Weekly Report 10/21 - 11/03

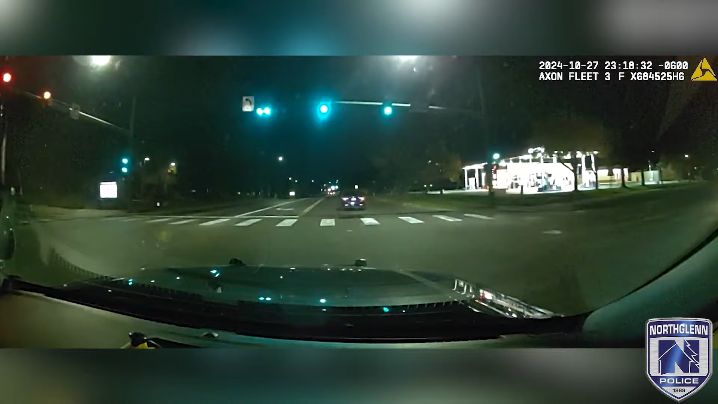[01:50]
Officer Shoei was on routine patrol in the area of 112th Avenue and Huron Street, when he observed a vehicle with illegible license plates weaving between lanes, slowing down far before the stop line, and briefly stopping for no reason. Officer Shoei conducted a traffic stop, and after approaching the driver, could smell the odor of an unknown alcoholic beverage. The driver consented to standardized field sobriety testing and failed to complete it as a sober person would.